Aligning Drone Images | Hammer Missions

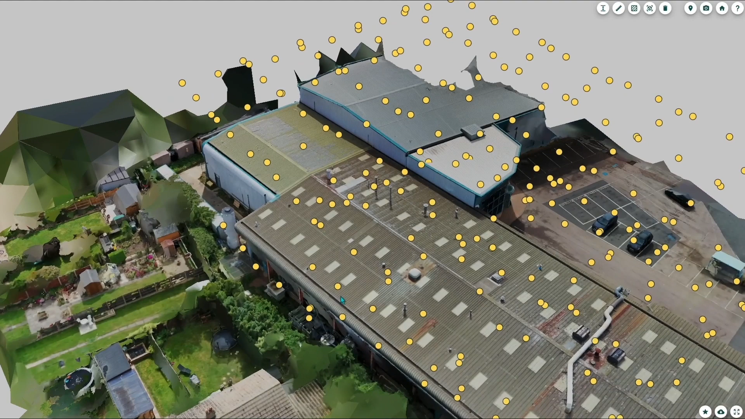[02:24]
So number one you need to make sure that all of the images you capture have high overlap between them.
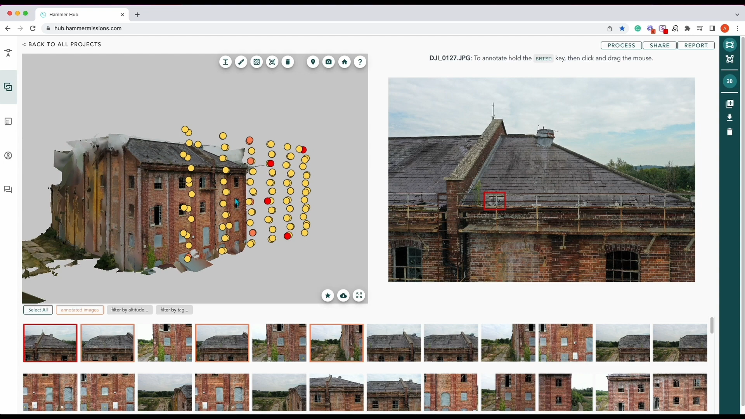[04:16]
to that particular bit in the facade instantly and you can do that because you